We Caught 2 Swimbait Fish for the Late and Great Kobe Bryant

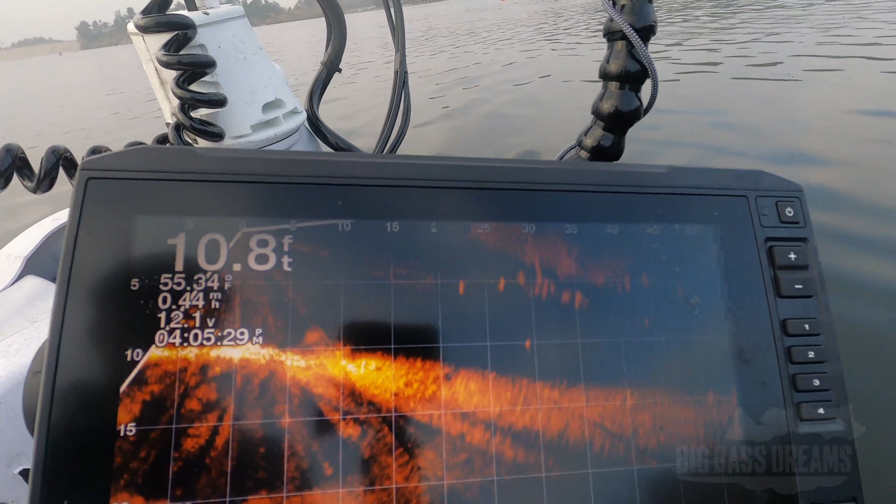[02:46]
On screen: depth 10.8 ft, water 55.34°F
That's nuts, look at them all.
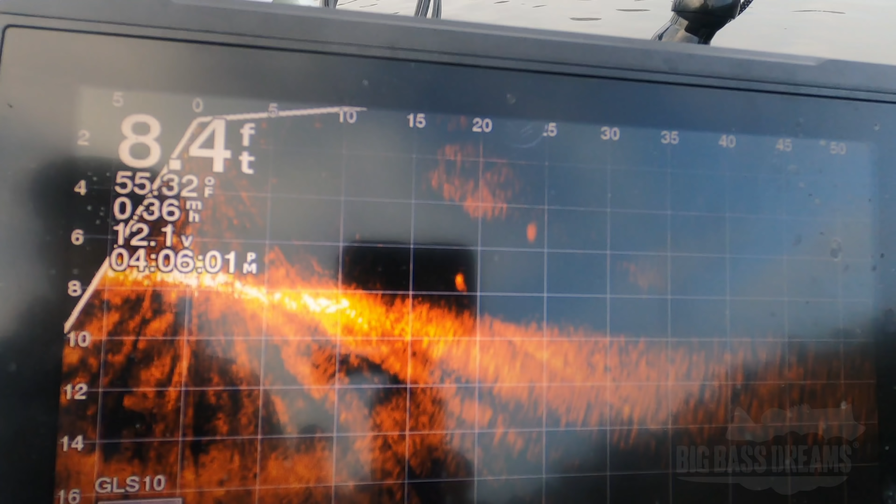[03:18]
On screen: depth 8.4 ft, water 55.32°F
They're keyed in on that size and that profile. But check it out, guys. You can see the shad right on the surface.
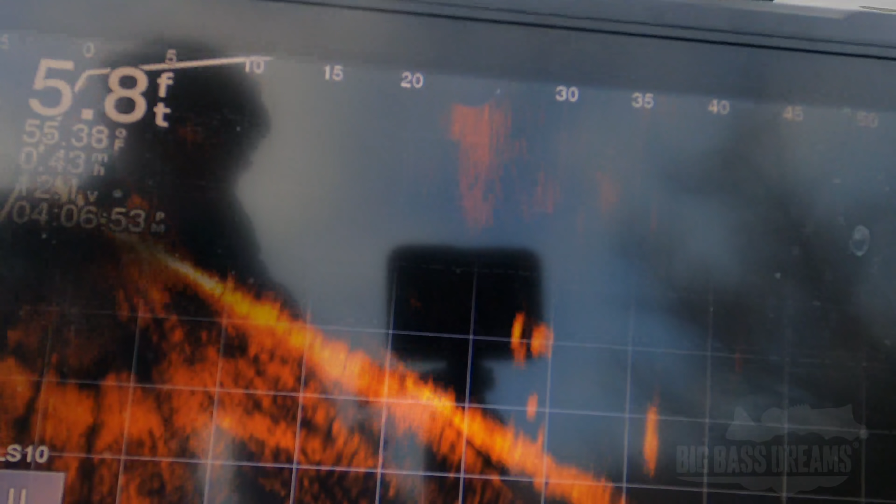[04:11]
On screen: depth 5.8 ft
And look at all the bass hunting underneath them.